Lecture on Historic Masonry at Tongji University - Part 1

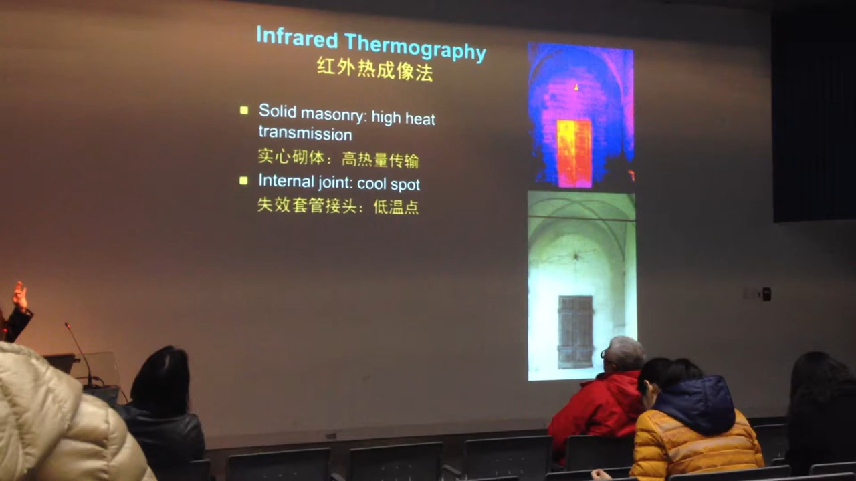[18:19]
output at the surface of walls. Infrared tomography is the technique of measuring this level of infrared light detected throughout an object,
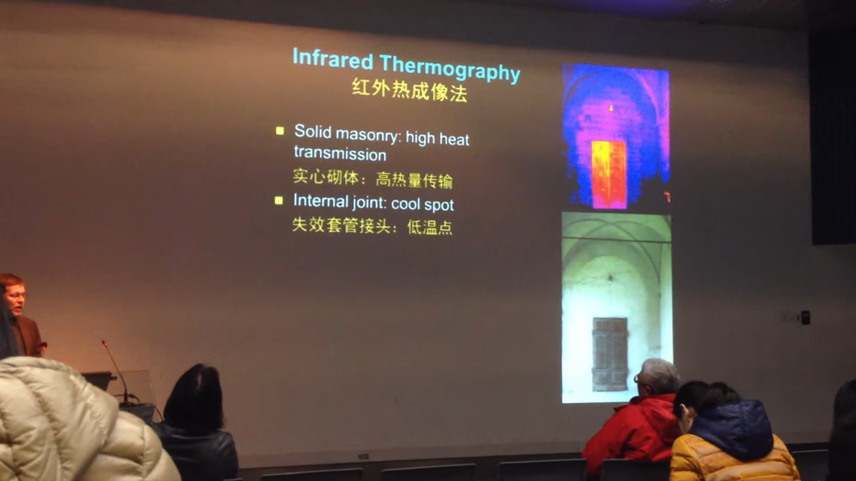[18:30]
often depicting that data as an image. So, this too can be very helpful when spotting voids or locating the sources of moisture infiltration.
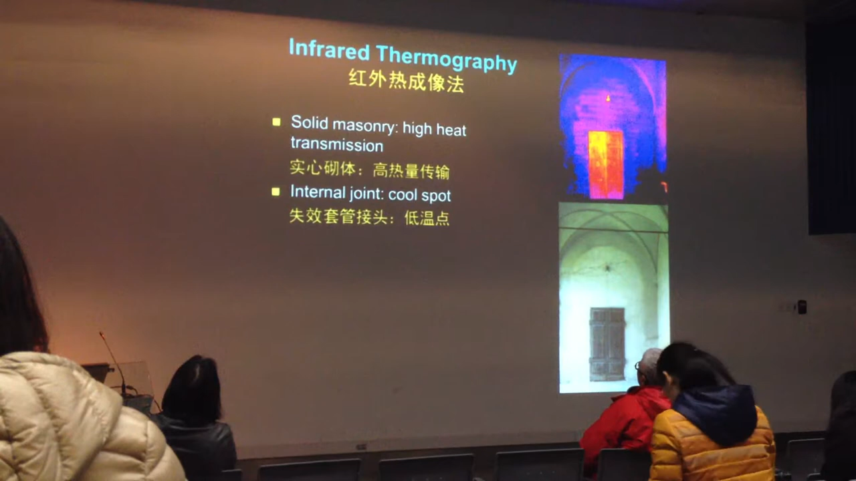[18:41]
This series of images on the right shows the stone pattern and the mortar joints between stones that are completely hidden by plaster. So again, it's a technique that allows us to look inside walls and not remove historic materials to determine the original construction.